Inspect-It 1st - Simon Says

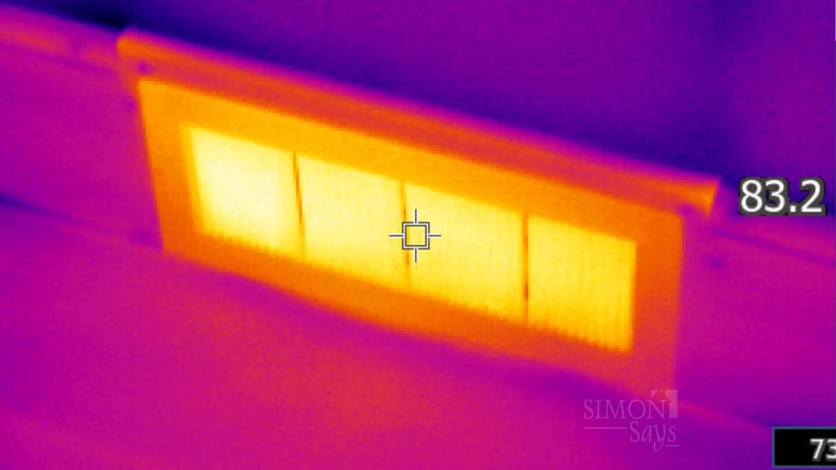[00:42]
camera can identify the heat pattern or imprint based on the results of the interpretation of the data.
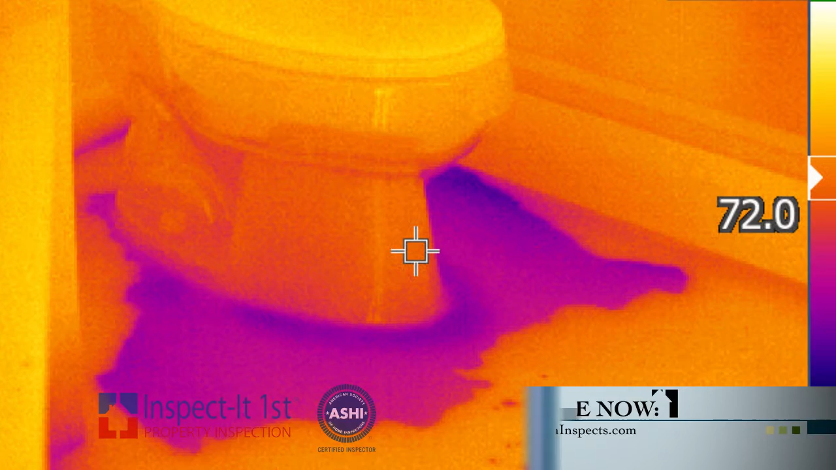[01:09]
So it's a great diagnostic tool from that perspective.
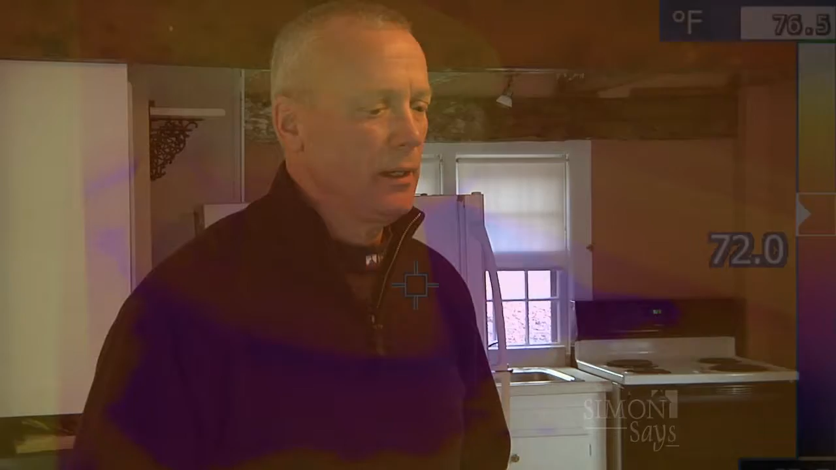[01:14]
Thermal imaging has been around for a long time. Its first application was in the military and then
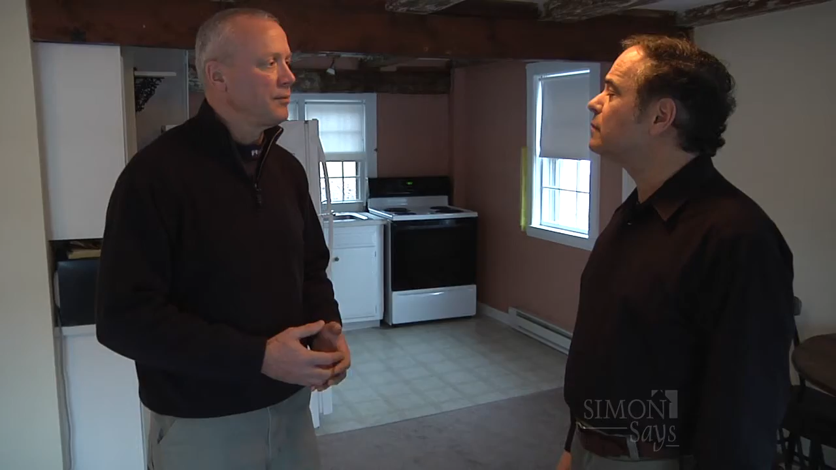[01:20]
over time we converted it to commercial use. We've seen a huge increase in the amount of inspectors that use thermal imaging,
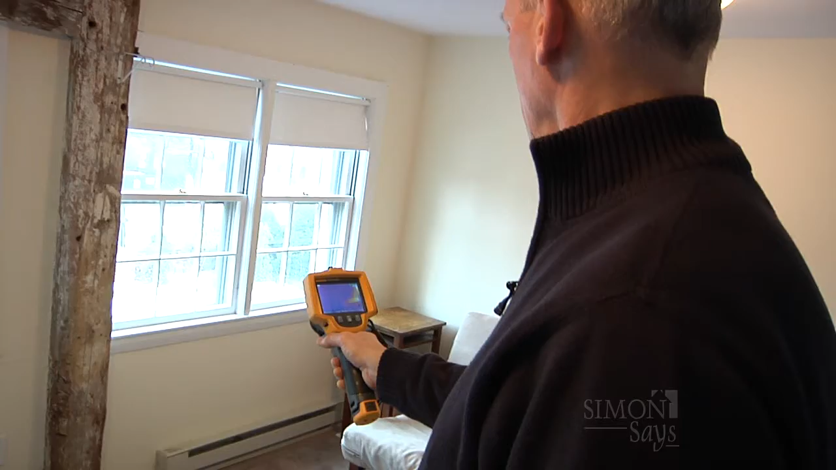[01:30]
but it's an expensive tool and you really have to have some education to
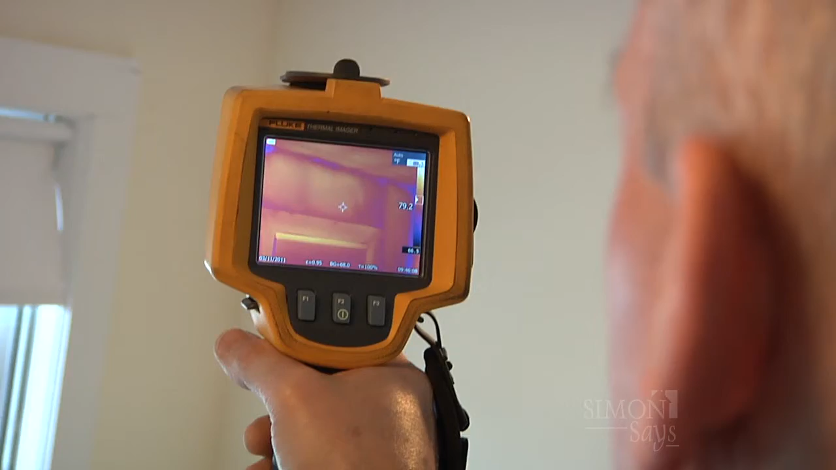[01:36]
be able to interpret the results of the data.
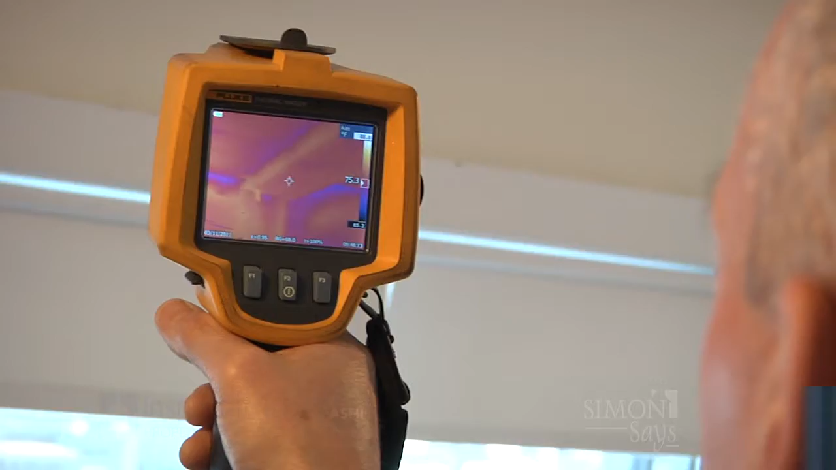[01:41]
And I'm a certified thermographer and I went through a lot of exhaustive training to get the up to speed.
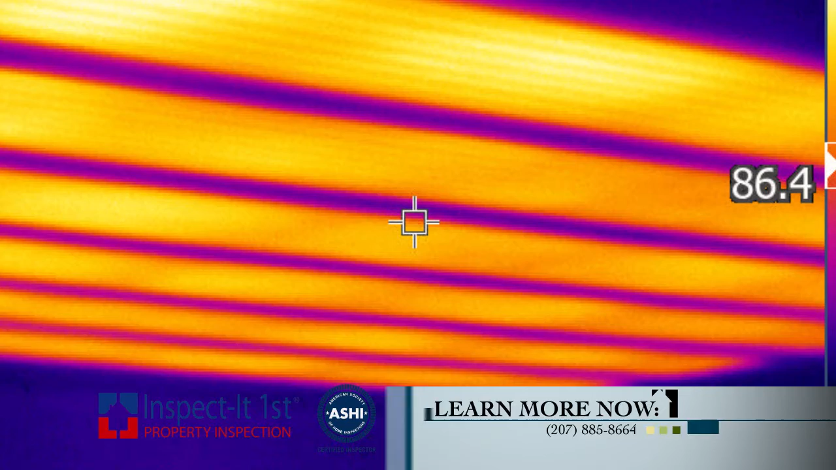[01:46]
And so I'm able to understand what the picture is telling me when I'm looking through the camera, through the eye of the camera.